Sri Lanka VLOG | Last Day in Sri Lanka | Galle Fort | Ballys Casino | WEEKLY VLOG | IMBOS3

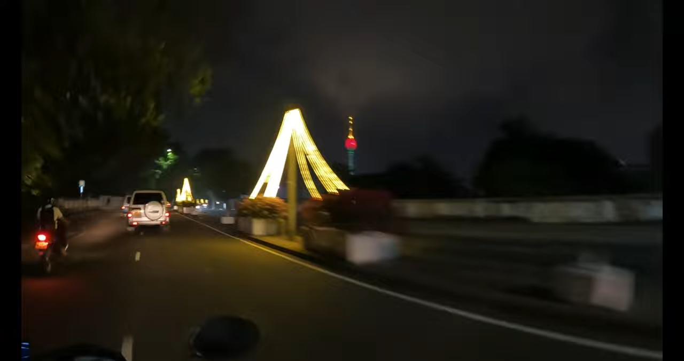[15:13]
दिस टावर? या लोटस टावर। लोटस टावर? या यू कैन गो टू द ऑब्जर्वेशन डेक।